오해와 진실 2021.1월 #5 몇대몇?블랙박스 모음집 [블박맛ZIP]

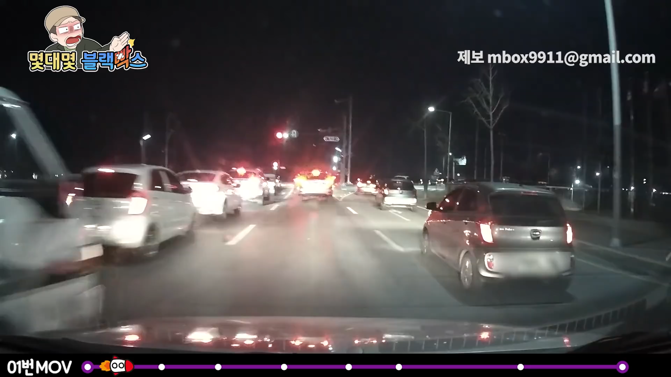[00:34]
. . . . 갑자기 피하긴 피했는데 감상놀랄게 입이 일직선이 아니고 살짝 구부러져 있거든요 거기다 이제 오른쪽에서 나온 차들이 있어가지고 아마 문이 살짝 좀 물었던 것 같아요 트럭은 왜 이렇게 샌인지 도저히 이해가 안 나요 조금 빨리 가겠다고 그렇게 뭉쳐있다가 갑자기 치워나오는 거 보는 건 안 했으면 좋겠어요 사고 안 났으니 다행입니다
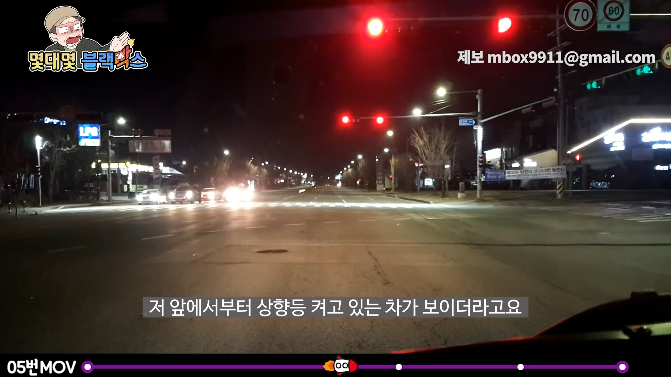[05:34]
상향등 킨거를 모르는 것 같길래 제가 상향등 한번 깜빡해주고 기다리고 있었어요 근데 갑자기 차선을 바꾸더니 라이트를 제 쪽으로 확 틀어버리더라구요 제 차는 선팅이 안되어있어서 앞이 잠깐 안보였었습니다 그래서 경적도 울려보고 상향등도 몇번 깜빡해봤는데 그 상태로 그냥 쭉 있었습니다